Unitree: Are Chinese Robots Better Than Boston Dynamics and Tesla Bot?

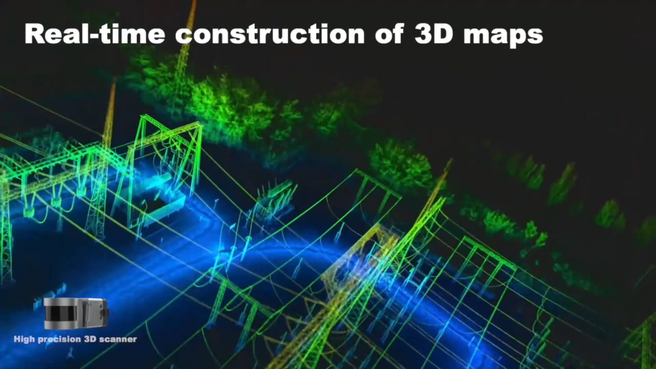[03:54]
for better autonomous navigation compared to the B1, which had five Intel sensors.